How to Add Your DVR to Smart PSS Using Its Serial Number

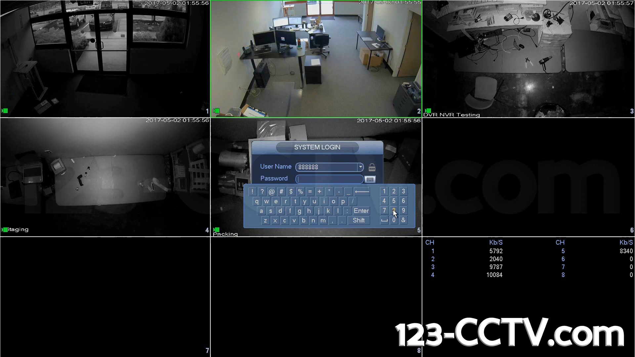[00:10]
First, log into your DVR. Navigate down to Network under Settings.